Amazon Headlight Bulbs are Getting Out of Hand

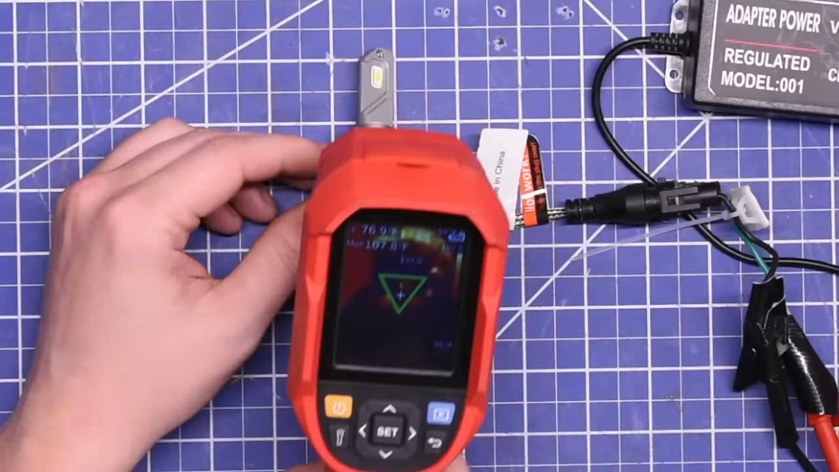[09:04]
The hottest the fan one got was 119 after the same amount of time, but that was at the base, showing that that heatsink design with fan seems to work. But that's nothing compared to halogen, your stock bulbs you may be running in your car we saw easily get up to 330 to 390 after being turned off, though I guess that's to be expected for halogen.